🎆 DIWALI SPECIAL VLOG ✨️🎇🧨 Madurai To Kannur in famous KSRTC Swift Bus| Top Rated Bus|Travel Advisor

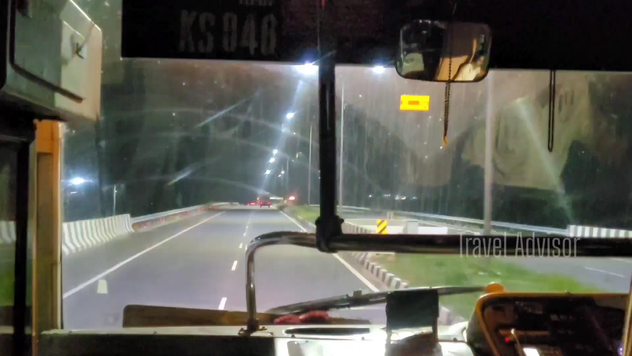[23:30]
சூப்பரான ரோடுங்க, பழனி தாண்டி பைபாஸ்லேயே போயிட்டுருக்கோம் நான்குழிச்சாலையில்.
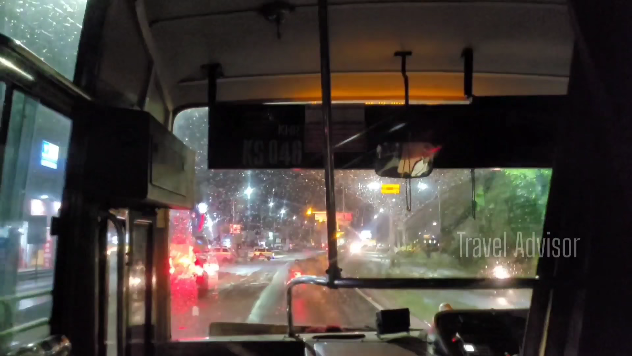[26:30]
இப்போ லைட்டாக துருள் விழுந்துட்டுருக்கு, ஹெவி கிடையாது, சும்மா லைட்டாக துருள்.
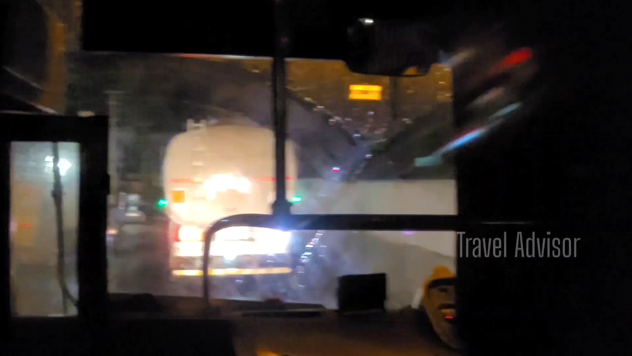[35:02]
செம்ம டிராஃபிக்காகுது பையொலி பக்கத்தில். பையொலி ரெக்வஸ்ட்டில் வந்திருக்கோம். ரோடு தர வேண்டும் என்று போட்டிருக்கோம். ஆங்குழி சாலை வர வர 10 நிமிஷமாக ஸ்லோவாகி போயிட்டுருக்கோம்.